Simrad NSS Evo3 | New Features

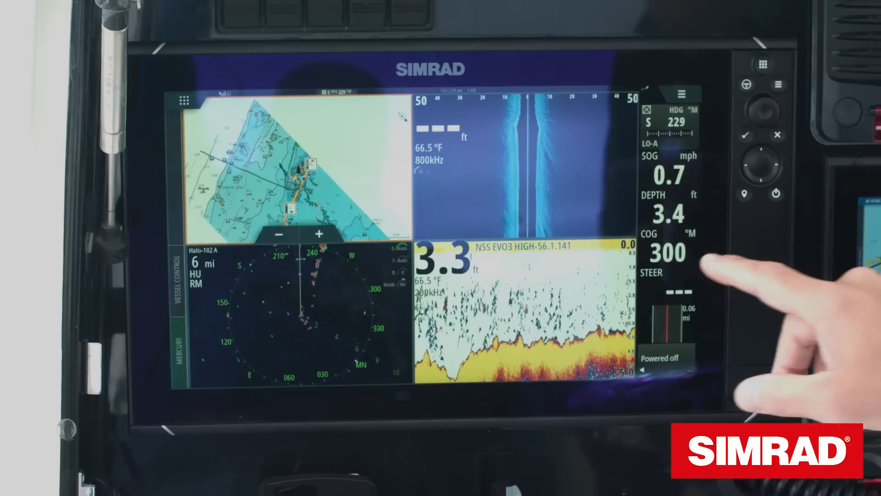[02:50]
On screen: water 66.5°F
So in this case if I want to see the radar in full screen long press will blow it up for me.
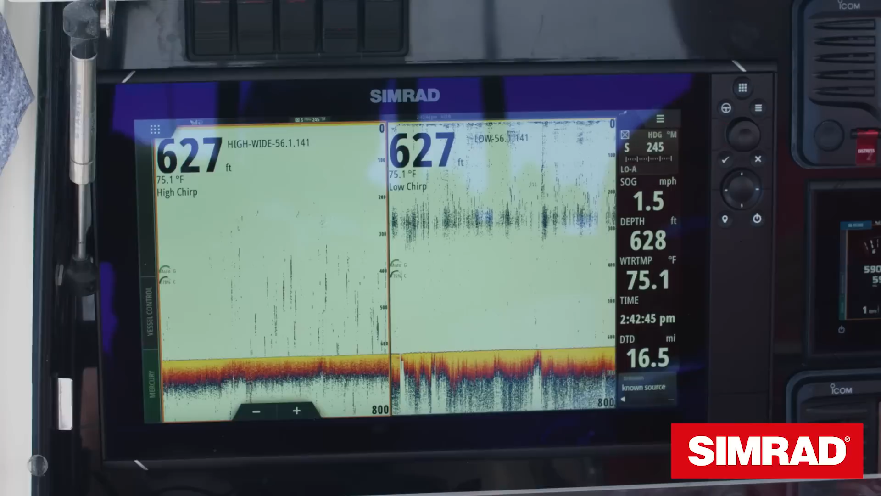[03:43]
On screen: water 75.1°F, speed 1.5 mph
detail you need when you're trying to mark fish near the surface while trawling. In the past this was only available through external high-end echo sounder modules but as part of our integration we've now included that built-in on the EVO3 units.